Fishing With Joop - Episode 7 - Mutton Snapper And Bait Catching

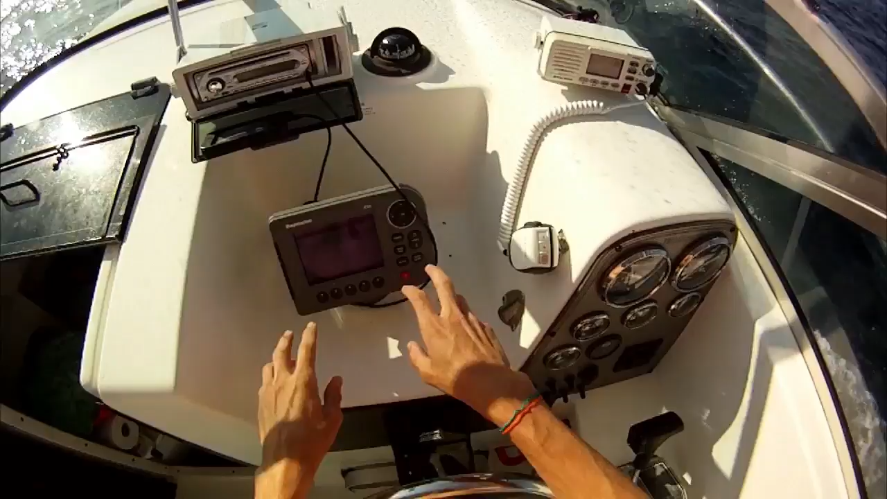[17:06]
So let's see what depth we're in. That's the only part I worry about. Ninety-six.
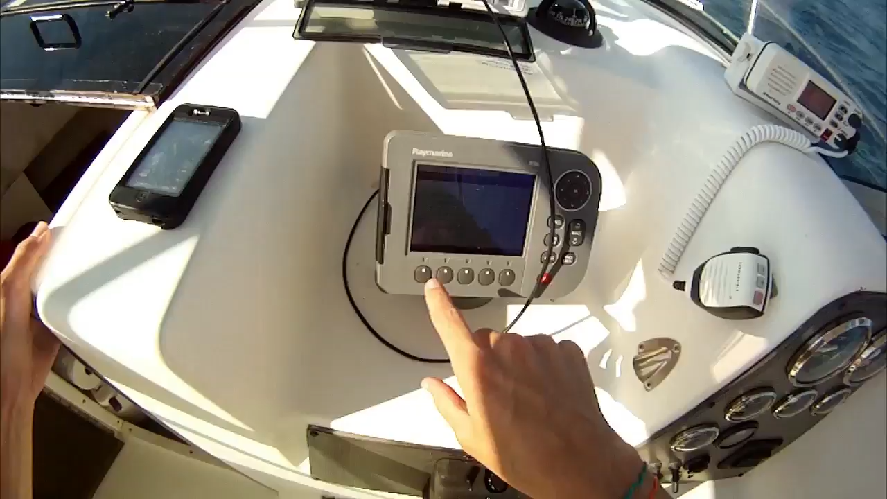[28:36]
Waypoint at vessel... Captain Nagy... Let's go to 1-1 please... Channel 11 from W2S... They'll stay...